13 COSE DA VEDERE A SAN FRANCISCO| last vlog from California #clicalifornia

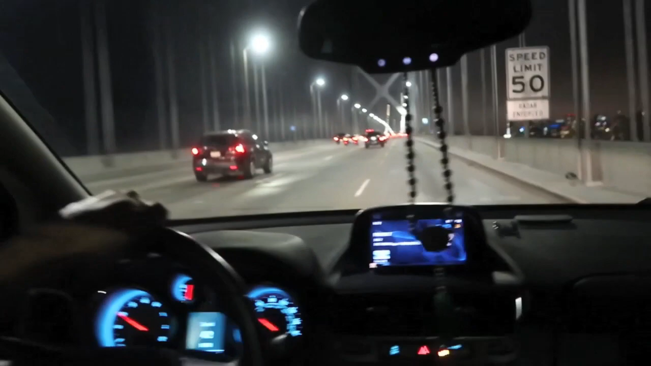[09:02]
Adesso vedete con tutte le lucine, ve le faccio vedere anche da qui.